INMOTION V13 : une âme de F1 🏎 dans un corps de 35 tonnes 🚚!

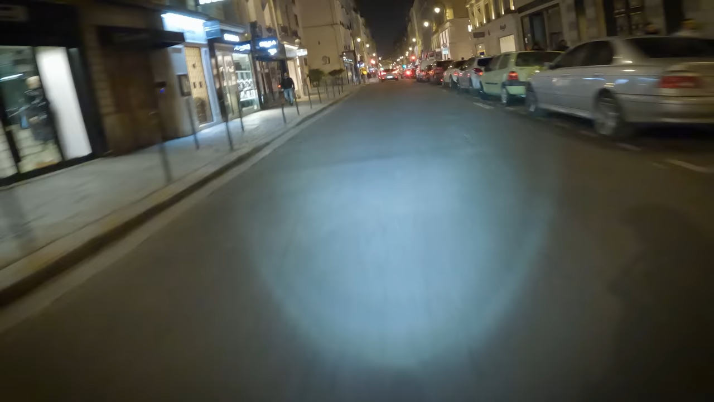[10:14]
Et ils nous ont mis un phare avant qui dépote, oui, et un phare arrière bien visible.